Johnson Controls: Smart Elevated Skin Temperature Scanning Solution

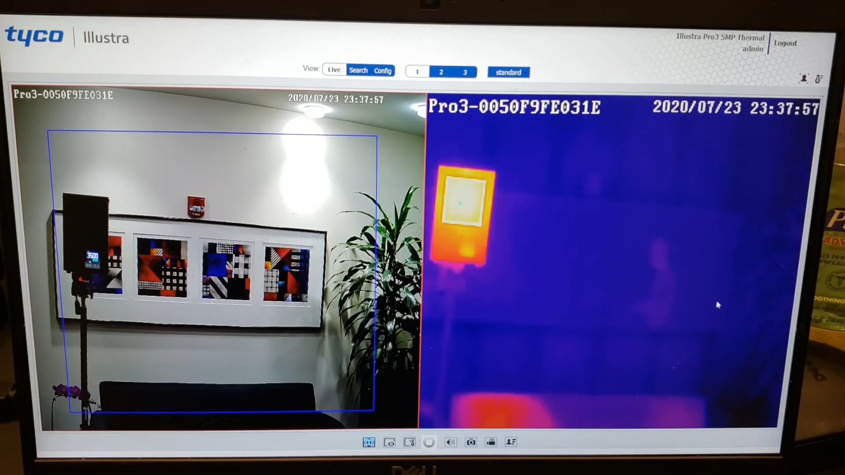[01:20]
The cameras are contactless, non-invasive, and allow for each individual to be scanned for an elevated skin temperature as they pass the camera view.
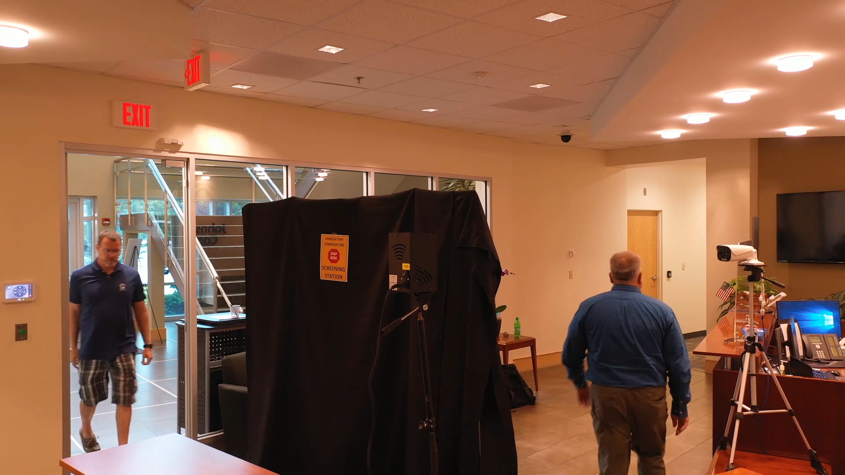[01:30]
Employees, visitors, and customers who are entering do not have to stop to be scanned. The camera provides a rapid read at a rate of 30 people per minute,
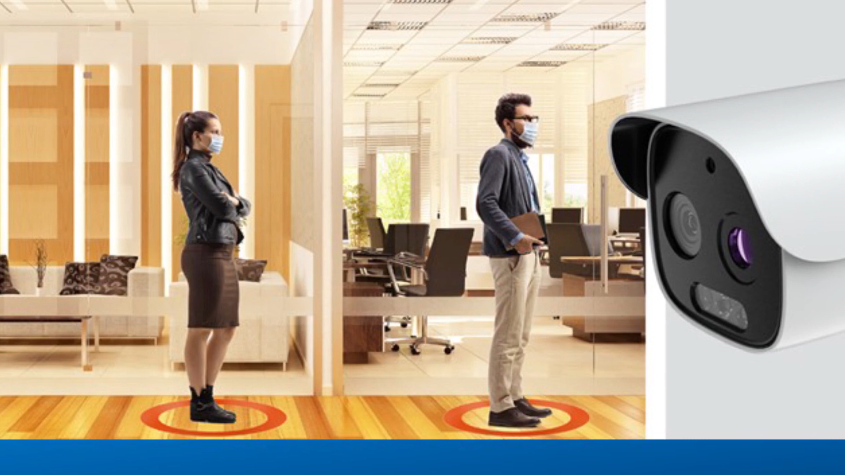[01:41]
meeting IEC standards and in line with FDA guidance.
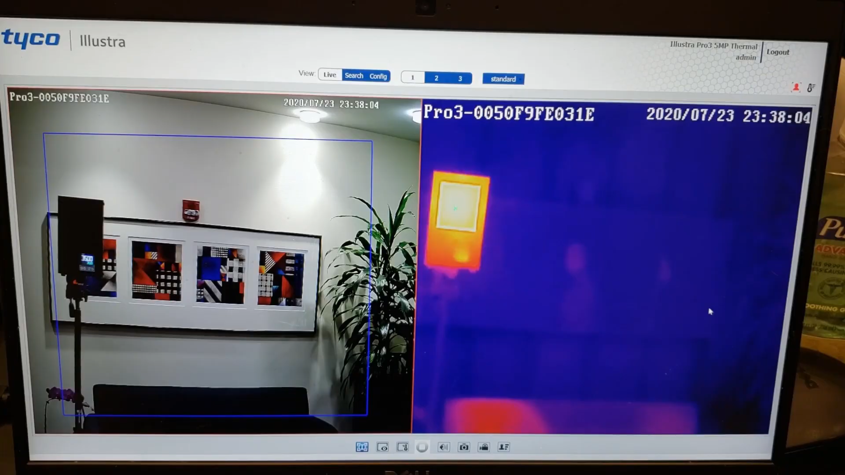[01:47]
If an elevated temperature is detected, local and or remote alerts can be set up to suit your needs.
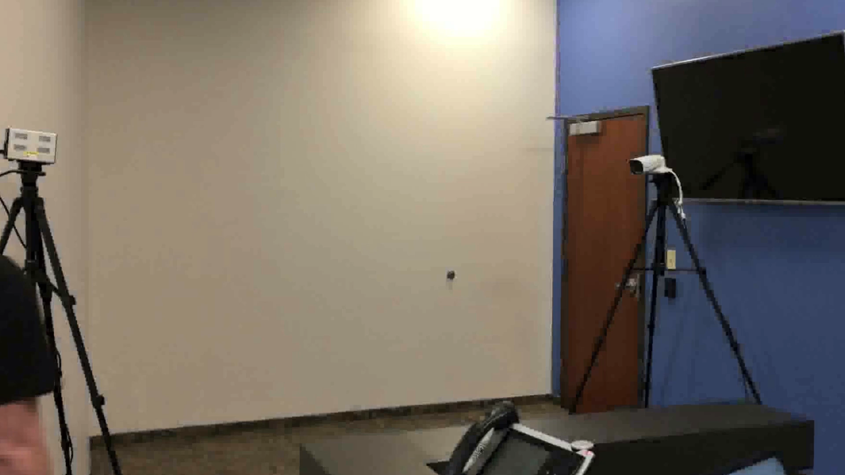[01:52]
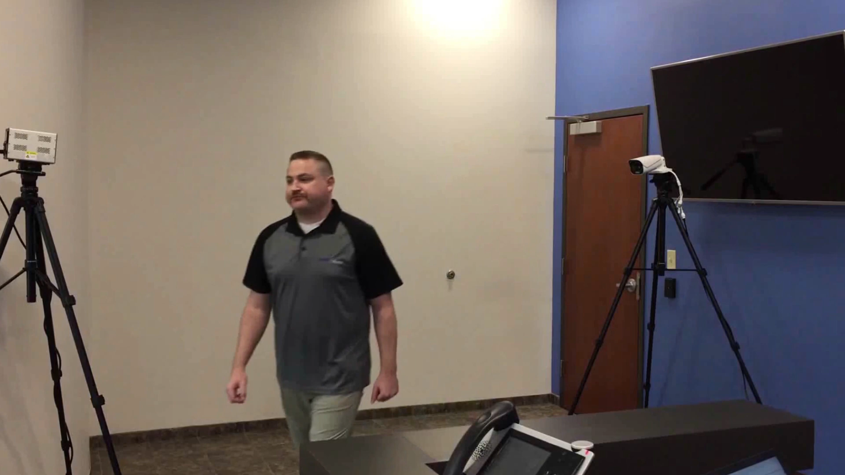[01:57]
Not only does this create a safer environment, but it also feels more natural and less invasive.
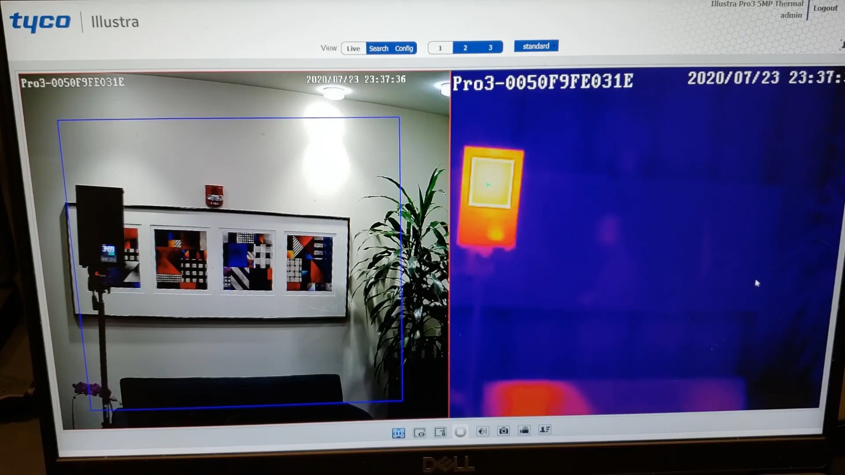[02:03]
You can see in the demo, the camera rapidly detects the face and then calculates
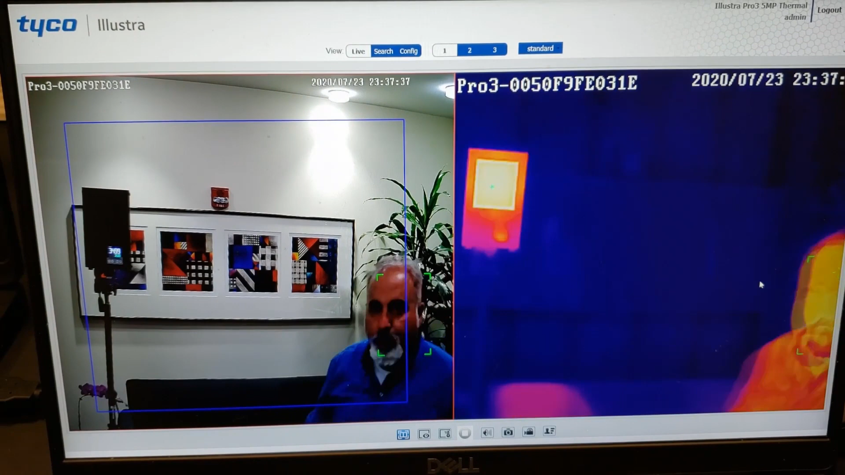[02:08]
the temperature as soon as the subject enters the field of view of the camera looking for normal temperatures.